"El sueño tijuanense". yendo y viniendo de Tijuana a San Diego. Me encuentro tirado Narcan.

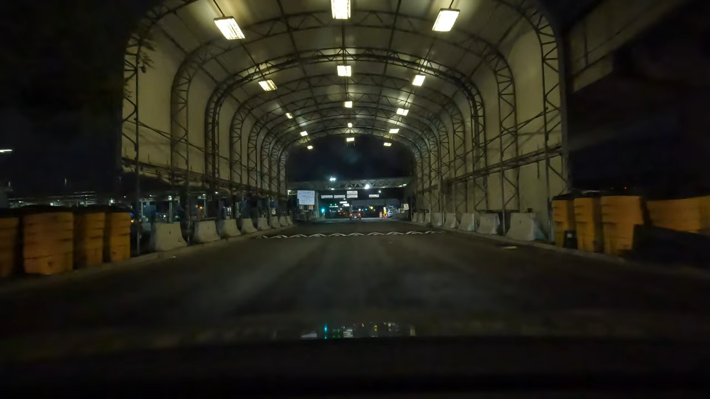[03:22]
a inspección secundaria los guachitos de acá de México.
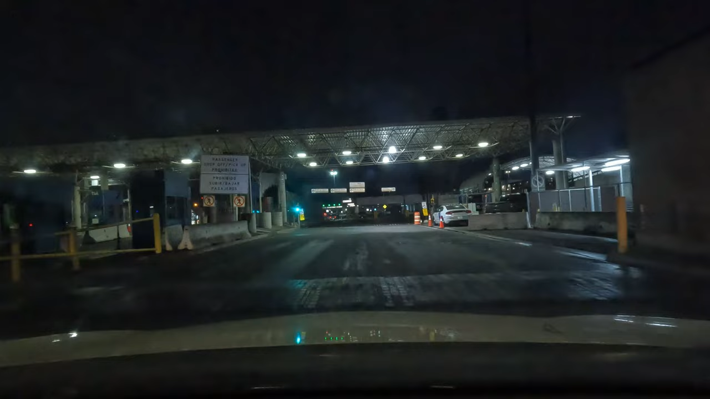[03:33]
Esa es mi prueba, bueno, es lo que quiero comprobar, si me mandan o si no me mandan. Y eso en algún momento, no, perdón, en un instante lo sabremos. Si me mandan, si me mandan, sería interesante saber qué pasa si ven que traigo la cámara encendida. A lo mejor me regañan.
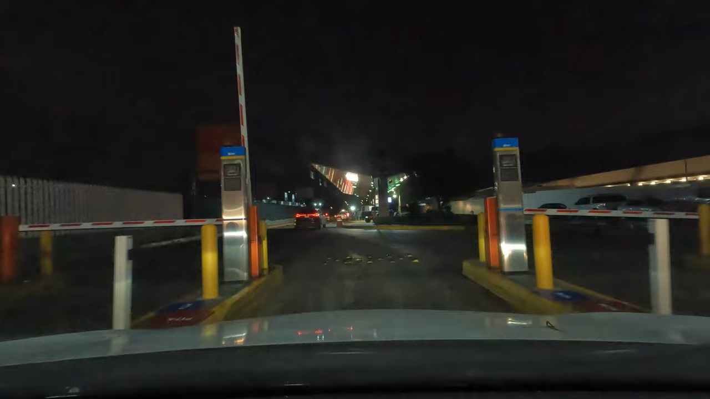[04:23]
Pero en la actualidad es Sedena. Son los soldados los que tienen el puerto. Son ambos. Están ambos. Ambos dos. Y efectivamente no me mandaron.
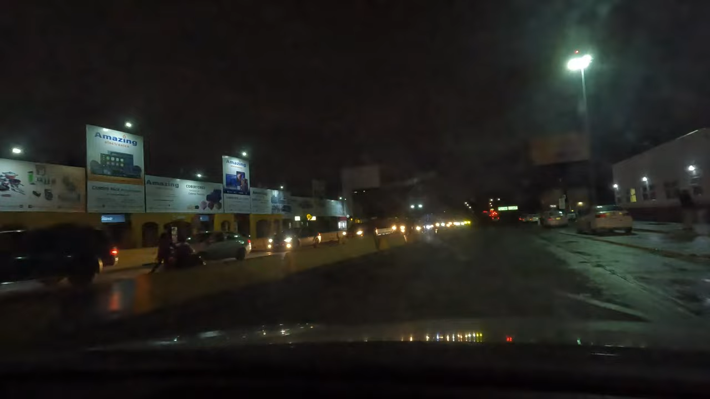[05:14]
Aquí está la línea. Está casi como la mañana, pero nada más es una línea. No son dos. No solamente una.
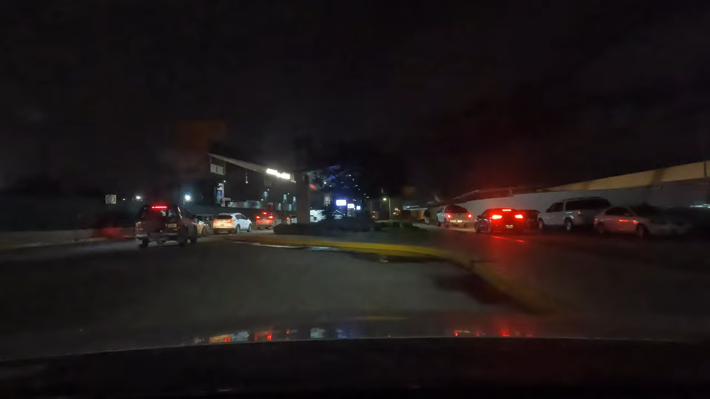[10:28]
Parece ser que otro día más no me mandan la inspección.
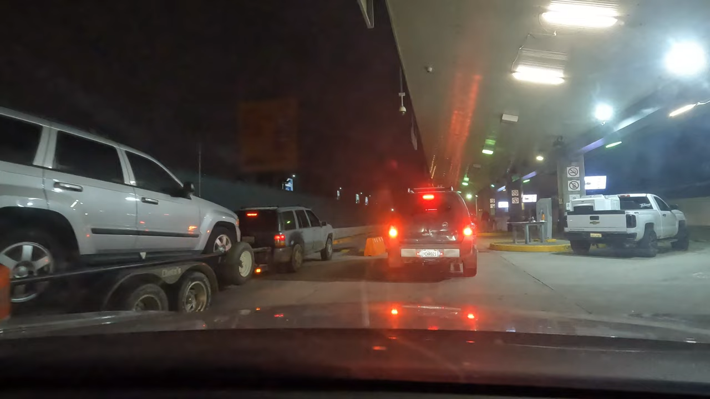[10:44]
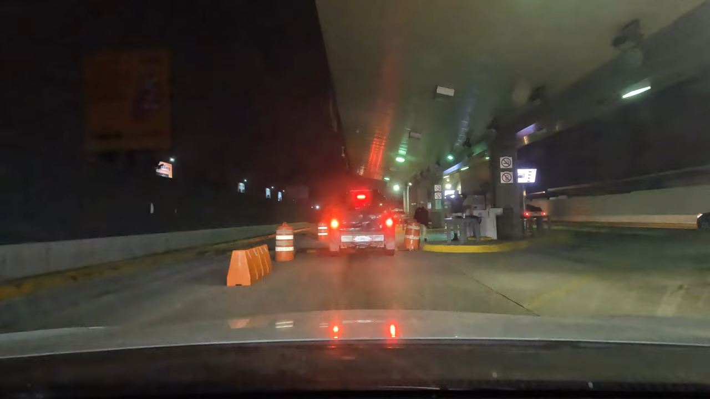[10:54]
Si no me mandan la inspección, que se habían todo silencioso pero ya pasamos o ya pasé
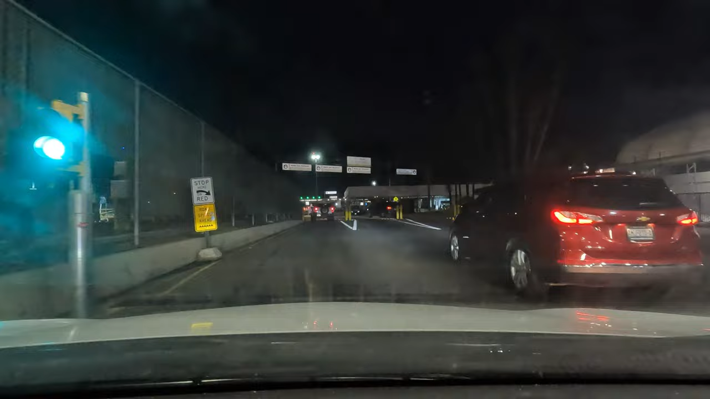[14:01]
pues verificando si me van a mandar a inspección o si no me van a mandar a inspección hoy es viernes
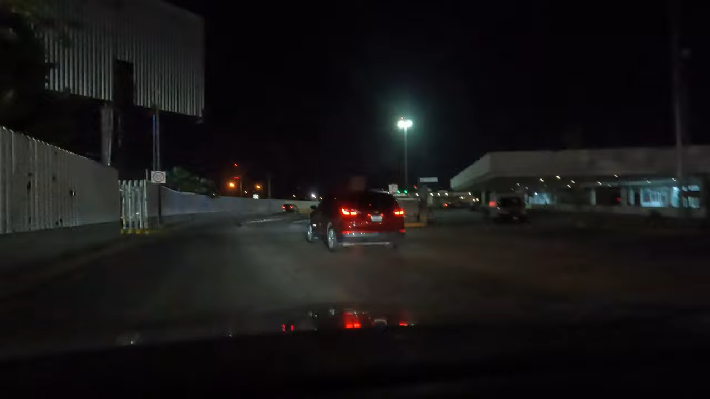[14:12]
creo que es el día de reyes es viernes 6 de enero y pues
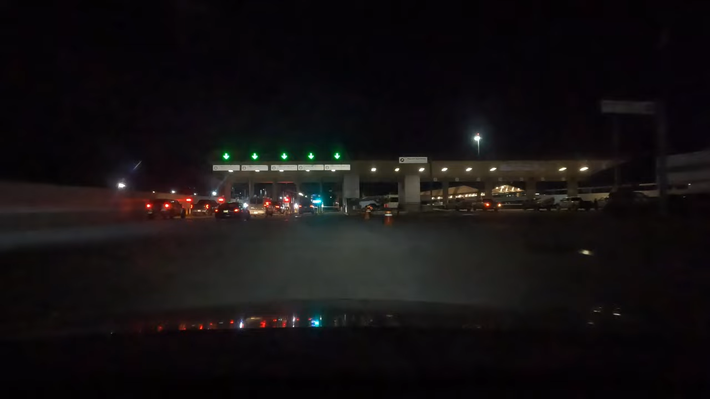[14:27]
dejaron libre esta caseta por la cual me iré a ver si no me mandan a inspección otra vez bueno no me han mandado últimamente pero
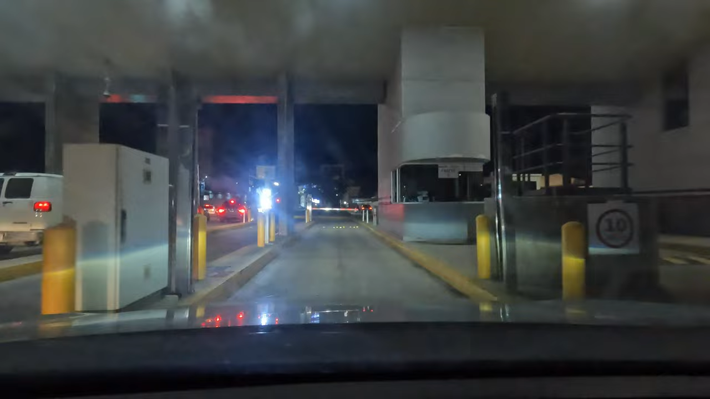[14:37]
no van a tardar no aquí marca que no
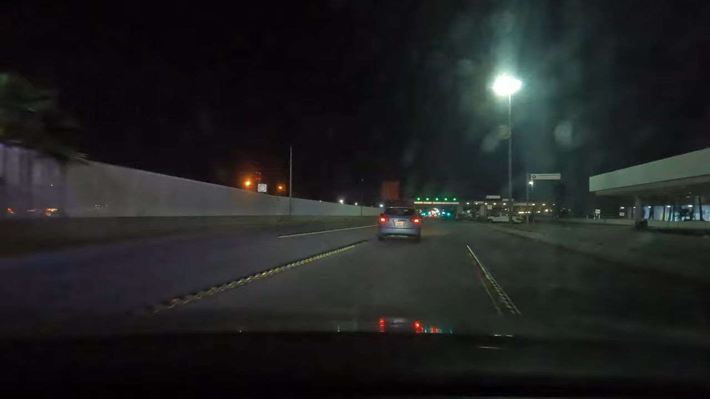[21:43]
Y, pues, hay varias líneas abiertas y me voy a ir por esta que está, pues, frente a mí. Y veamos si me mandan a inspección secundaria. Eso es lo que estoy buscando. Bueno, no estoy buscando que me manden a inspección. Solamente, pues,
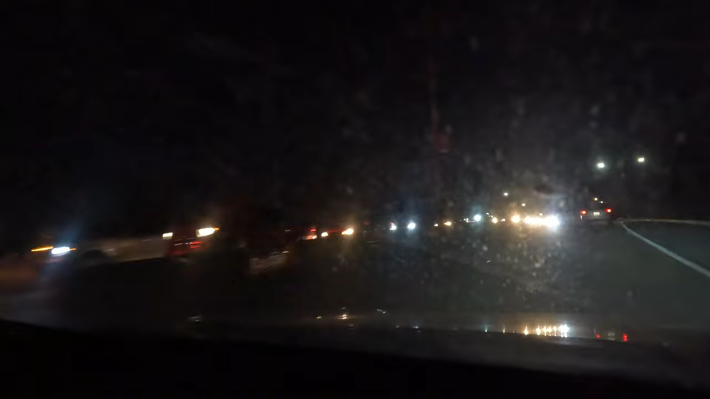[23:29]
Hay una disculpa por el movimiento, pero, pues, es un tripié. Y este carro va muy lento.
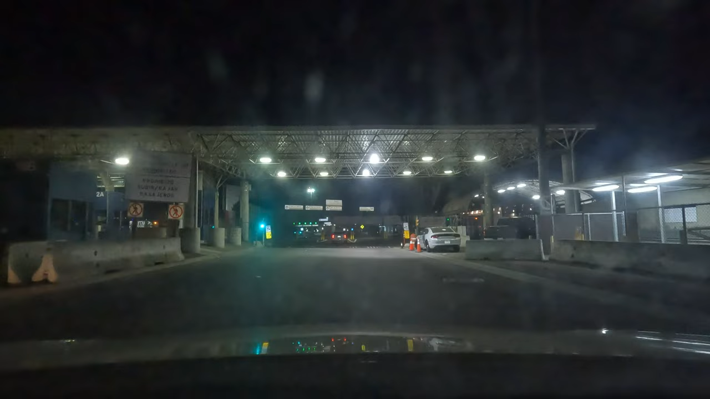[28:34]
Ya estamos en México. Y la mitad de mi carro está en México y la mitad en Estados Unidos. Ya estamos en México. Lia es en México. Ya estamos en México. La prueba ha fallado esa f сама que me mandó inspección.